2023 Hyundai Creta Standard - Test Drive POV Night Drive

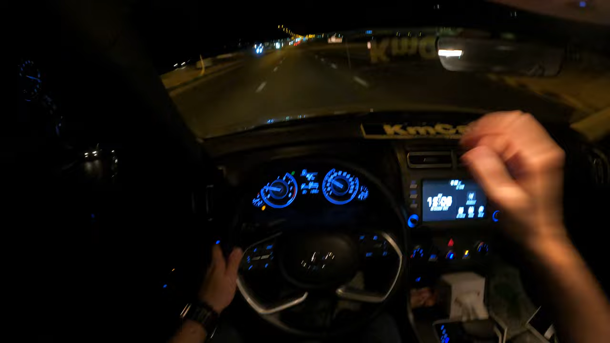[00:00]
Hello guys, good evening. Today we'll make a test drive for Hyundai Creta. The car is engine is 4-cylinder and the liter will be 1.4 liter. Top speed for the car is 240 km. And the car right now it's 11,040 km.
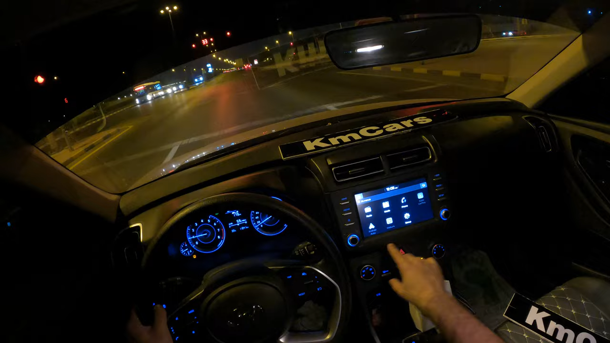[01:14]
about also can you use it with Android Auto or Play or Apple Play car. Can I use it by phone? So all the app will be here.